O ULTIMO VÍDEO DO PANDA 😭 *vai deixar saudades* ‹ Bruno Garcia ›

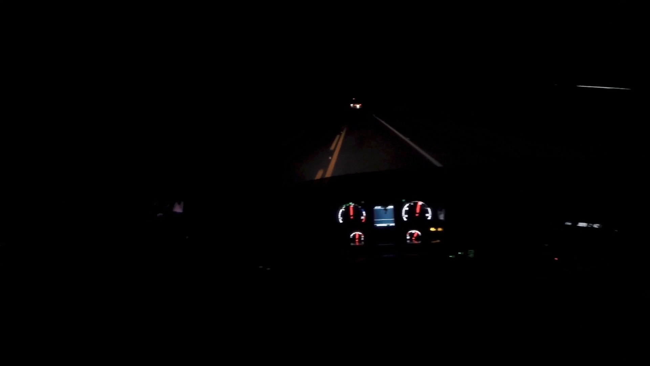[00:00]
Algum acidente ali, rapaziada. Ó, o boy já deu uma avisada ali. Acho que parou o transporte aqui, ó. Ih, foi mesmo. Vamos ver o que que deu aí. E foi bruto, hein?